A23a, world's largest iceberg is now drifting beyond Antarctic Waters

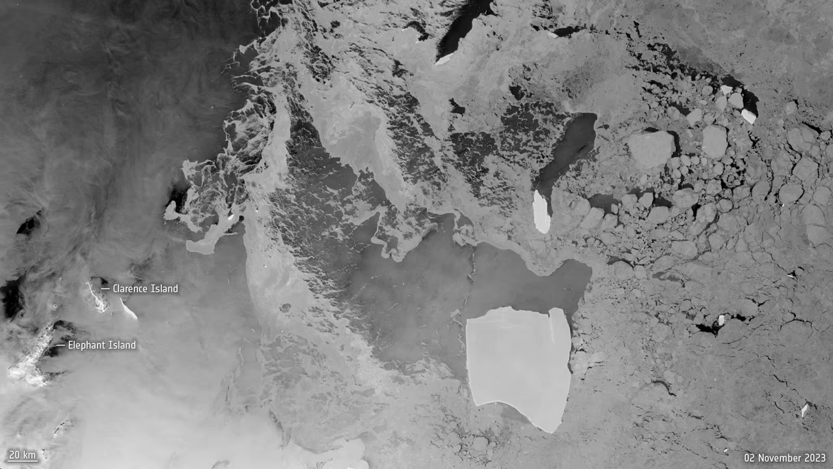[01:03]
is now drifting beyond Antarctic waters on a path known as Iceberg Alley.